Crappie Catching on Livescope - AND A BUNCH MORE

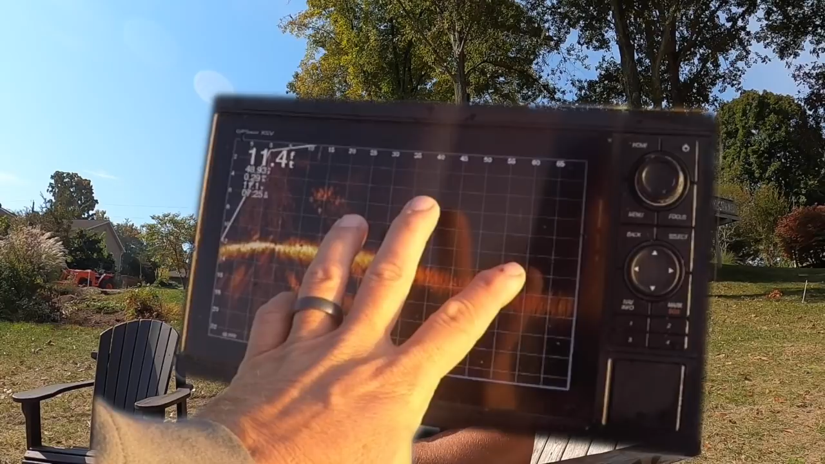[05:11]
most about this unit is that a you can use active captain to video on your phone and number two is I do like the dial
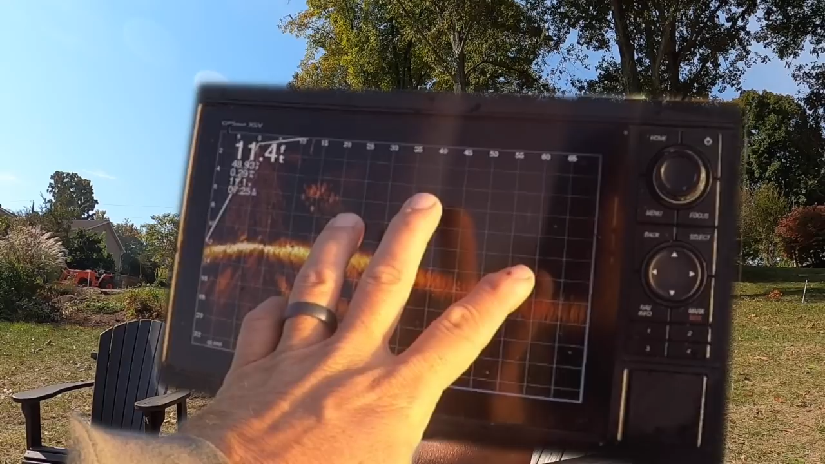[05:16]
I have to admit that's nice quick and you get used to dial very quickly I then moved to the
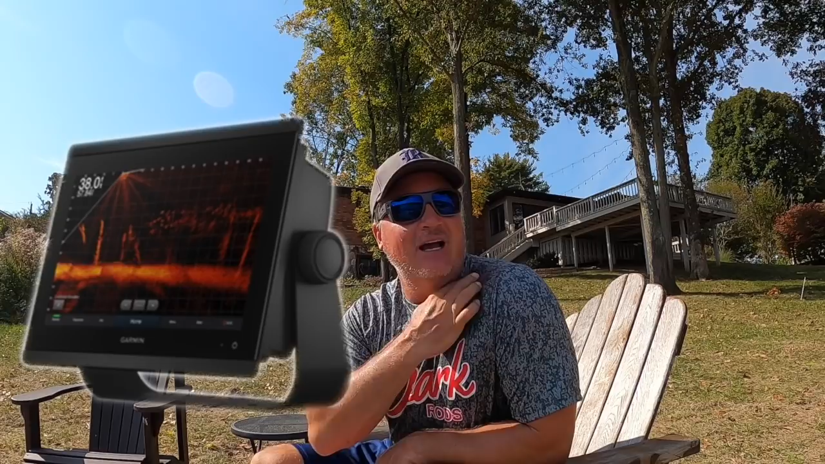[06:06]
at the end of the day I know that I need to have the best quality picture I can have and the
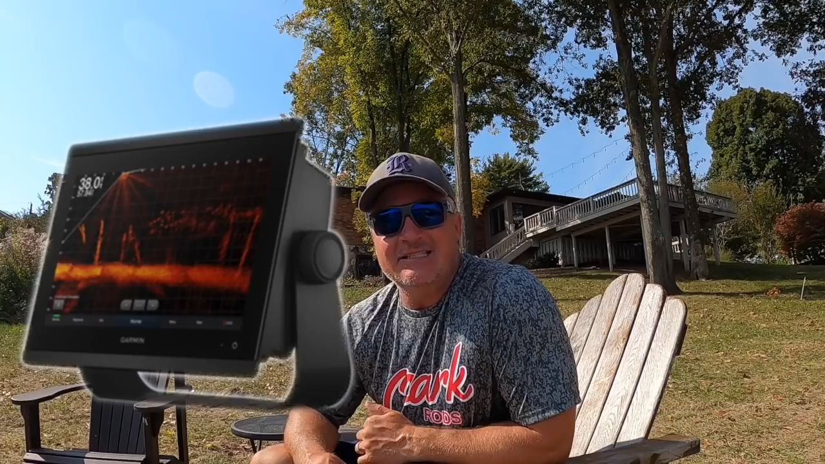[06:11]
86 12 even beats the 126 SV now again it's a touch screen um something that I'm not too
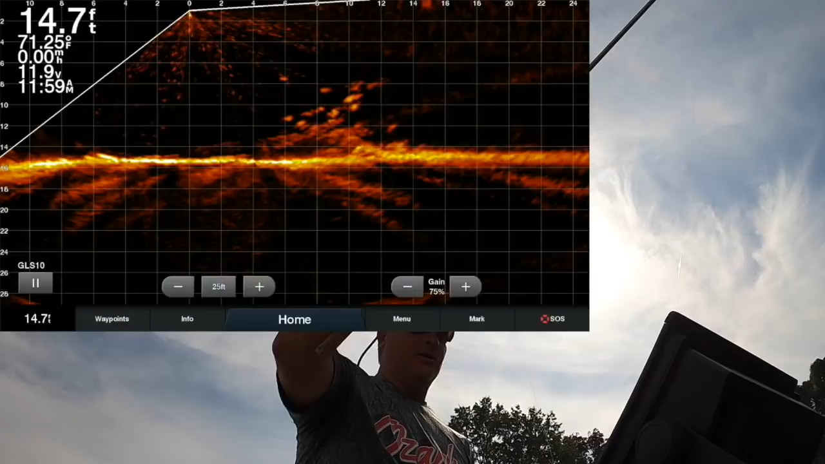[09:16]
On screen: depth 14.7 ft
um but all you do is you're going to drop down there I am right there and we're going to see if we can't get some out they really want to move over onto it so that's pretty cool uh now I am trying a different bait here I wonder how they're going to react to it I probably should have started off with something that was a little bit more known
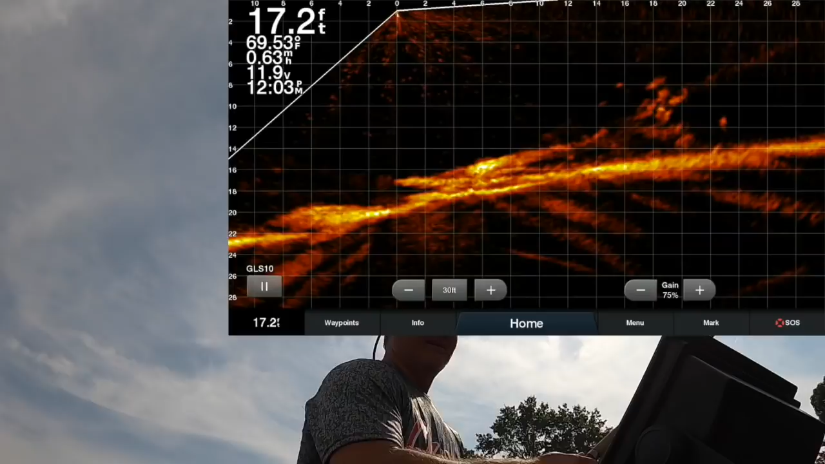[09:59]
On screen: depth 17.2 ft, water 69.53°F
got some fish now I like the pitch to the fish so you're going to see this guy swinging in there it is swinging in that's what I really think that movement triggers a bite whether it's a drop or a
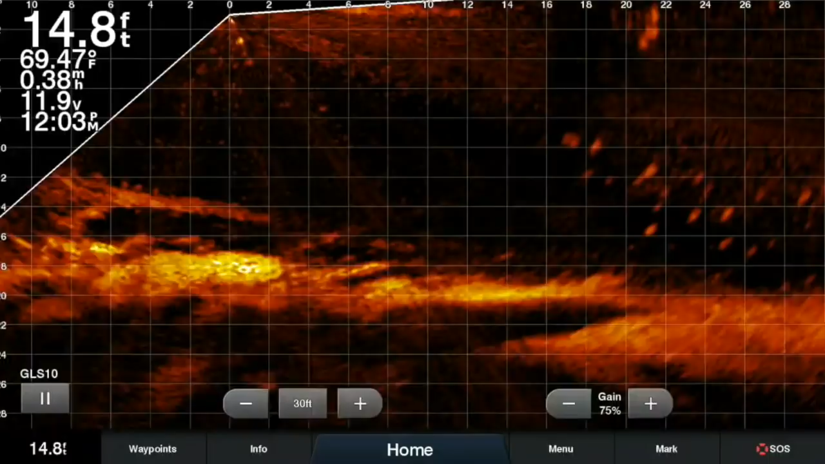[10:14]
On screen: depth 14.8 ft, water 69.47°F
swing a pendulum I really enjoy that that's the pitching there's some really good fish there it looks like so here it is swinging in again probably let's see if we can get it in there there it comes right there barely can see it there it is and there it is there's your first fish
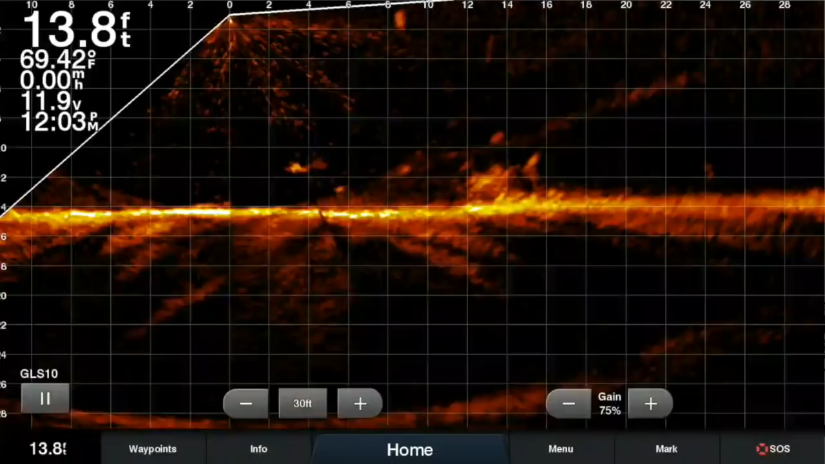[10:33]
On screen: depth 13.8 ft, water 69.42°F
of the day and that is a movement I I think it's maybe a reaction bite but I think they really
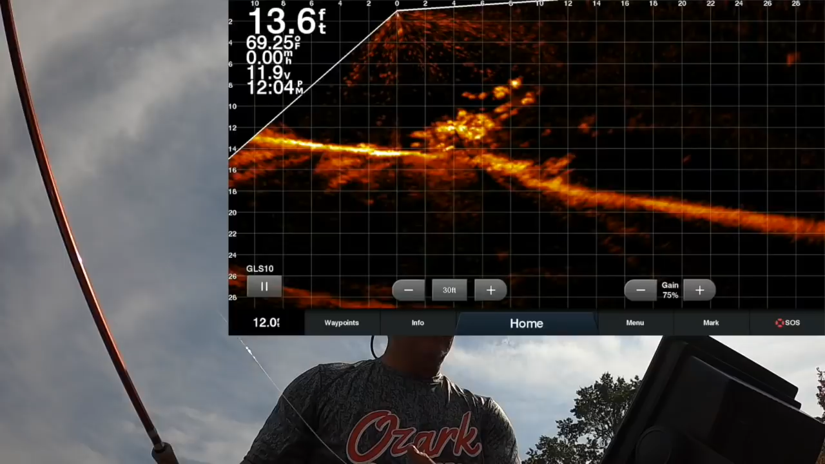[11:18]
On screen: depth 13.6 ft
so yeah if I miss it here I just drop
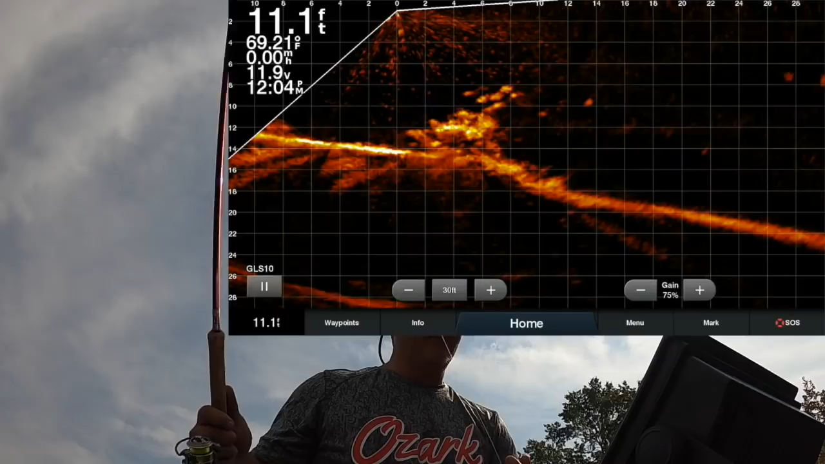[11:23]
On screen: depth 11.1 ft
it right down on them here it comes and that can even make the movement move out away from the boat there it is right there moving outside away from the boat and he grabbed it and touched it for just a second so there it is there's a nice a
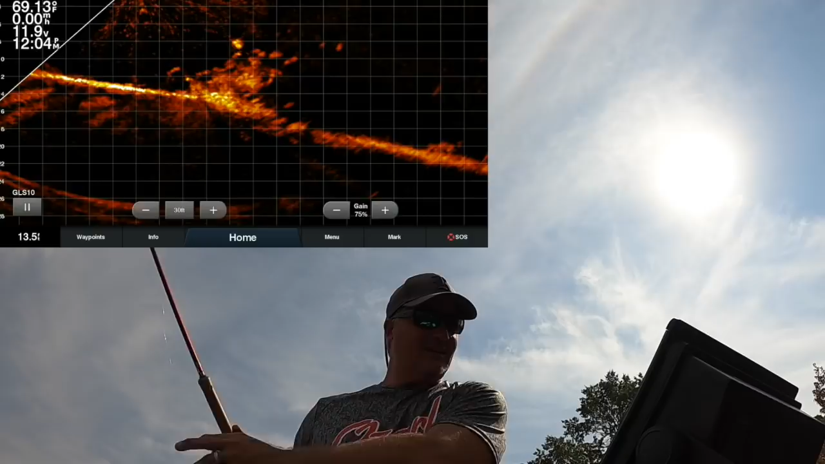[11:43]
On screen: water 69.13°F, speed 0.00 mph
nice pile probably just eaters doesn't seem like they want to touch it when I just sit it down they're really nice and easy for them but that's just this pile every what I've determined is every piles different you got to find an active pile you got to find piles that have more active fish just because one pile is not that active this way doesn't mean the next one won't so but I always start off with the pitches I think that's just the way to go and you know obviously showing
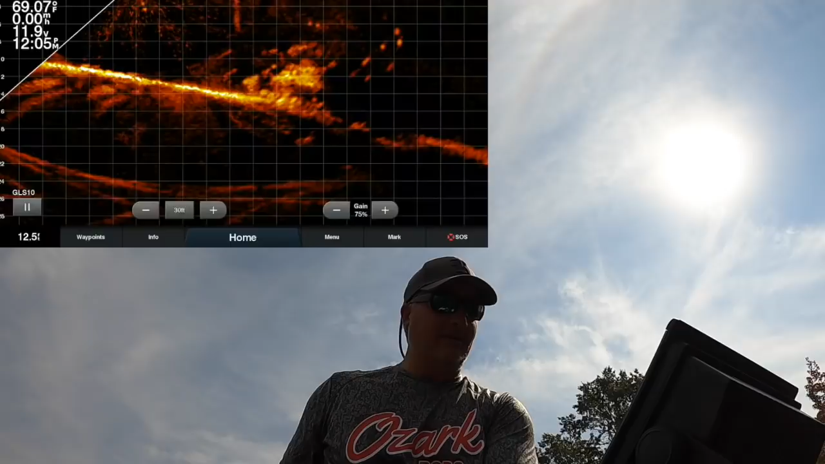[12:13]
On screen: water 69.07°F, speed 0.00 mph
it right here there it is coming in there's a fish coming in from behind I see so all right we're gonna move on to a different different location